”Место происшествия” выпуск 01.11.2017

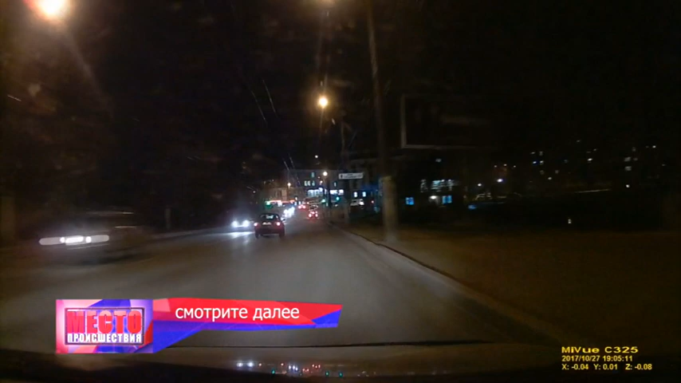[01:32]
На улице Карла Маркса камера зафиксировала, как гонщик на четверке врезался в бордюр.
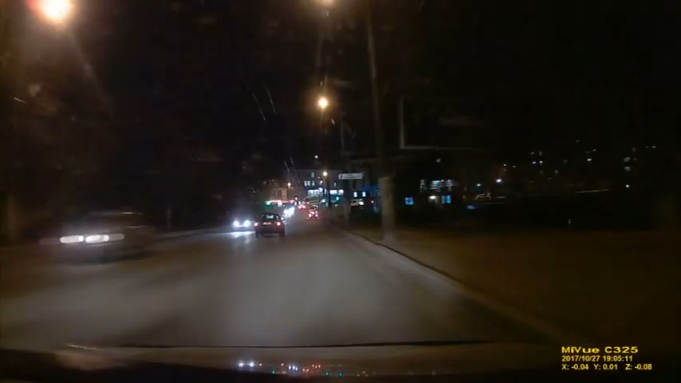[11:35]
На улице Карла Маркса шашечник на ладе не рассчитал маневр и проехал по бордюру. В поселке Сыдаковский собака попала под колеса иномарки.